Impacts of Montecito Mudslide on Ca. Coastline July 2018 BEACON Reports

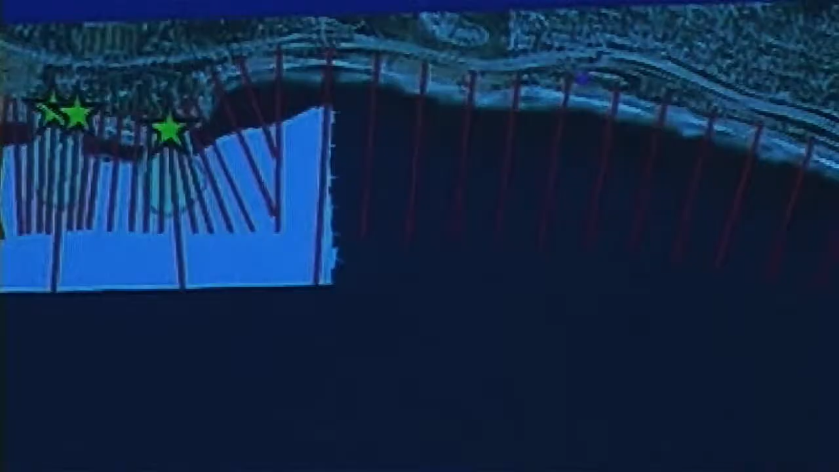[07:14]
we looked at later with this swath data didn't look like much had gotten in there they cleaned it up pretty much by the time we got there so we didn't put closely
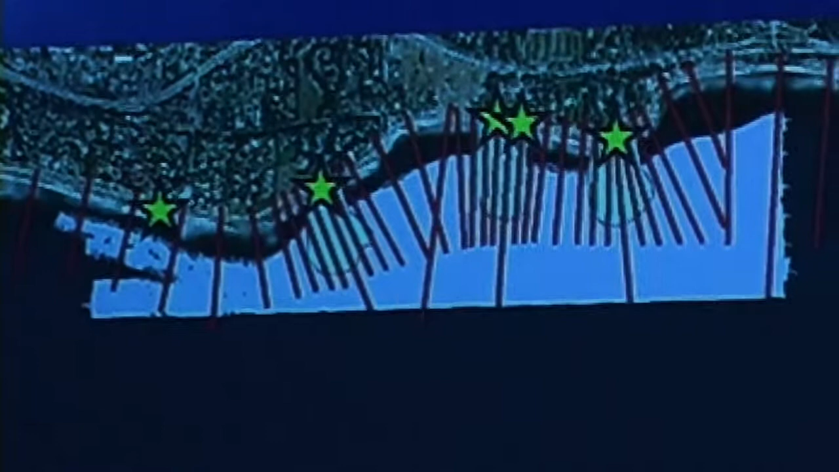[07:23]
spaced lines in there down off golita beach this is where all these squiggly red
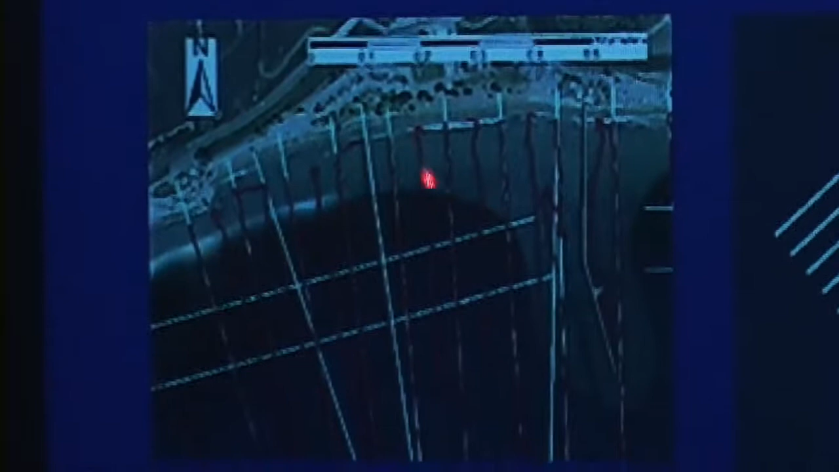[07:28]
lines are the actual tracks of the jet skis what we did there is we just went in between our normal the green lines here
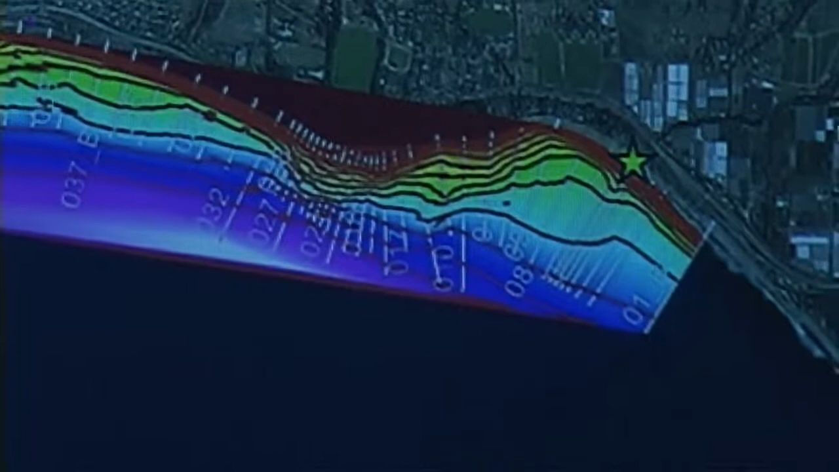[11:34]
in this area and there's a little offset i'm still trying to figure out what is what's what's up with that it's about 15 centimeters but that's going to allow us to see if there was any change between between our survey and their survey um and then that'll give us the baseline for future surveys to go in and look for change if there was
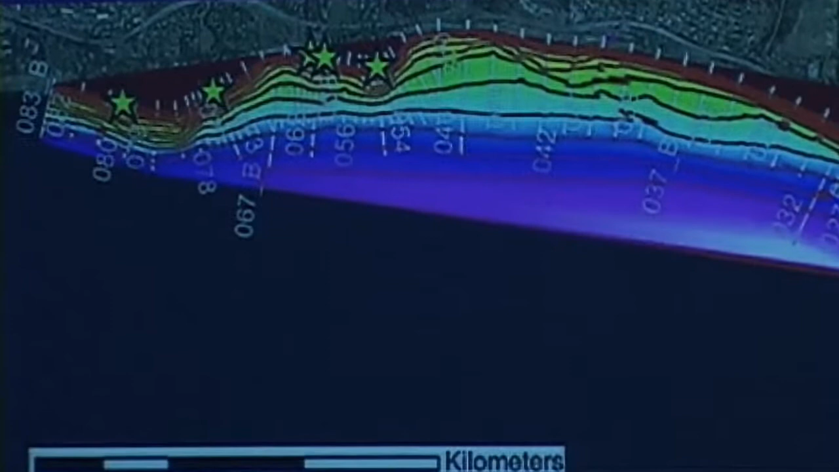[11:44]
material that came out in these areas we should see it start to move away in subsequent surveys um this fall and next
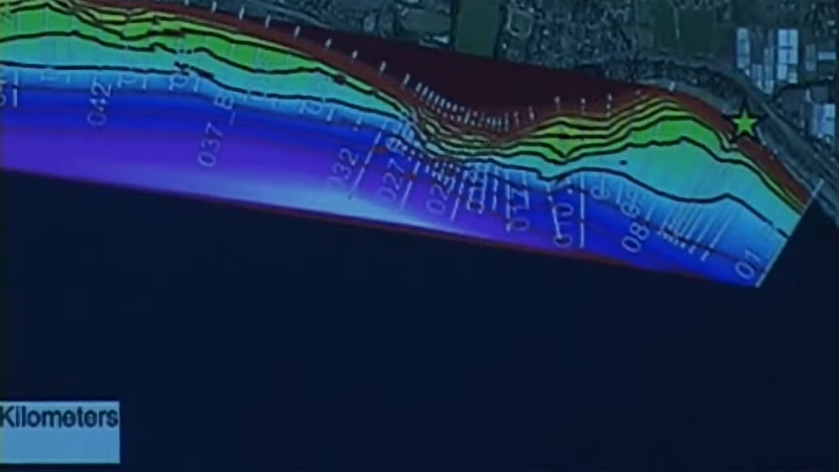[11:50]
spring as we go forward um as i said we also collected additional data off kalita beach and carpenteria creek to look for changes there i have not actually processed
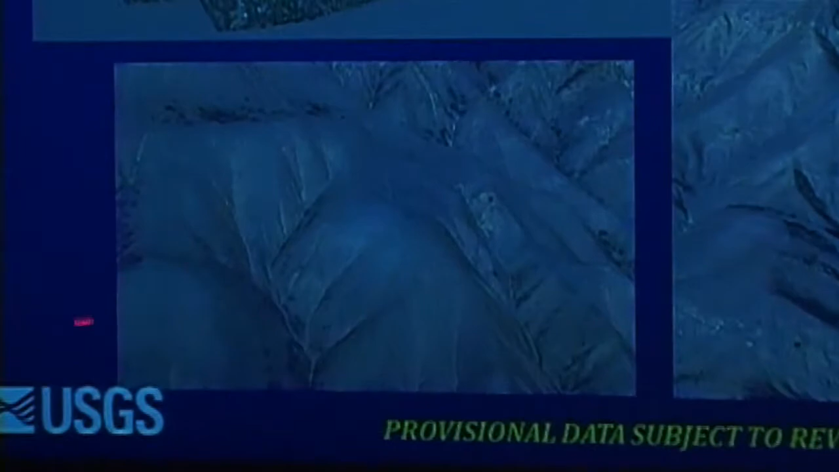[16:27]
here so for landscape geomorphologists this is like you know christmas this is amazing stuff so they're going to be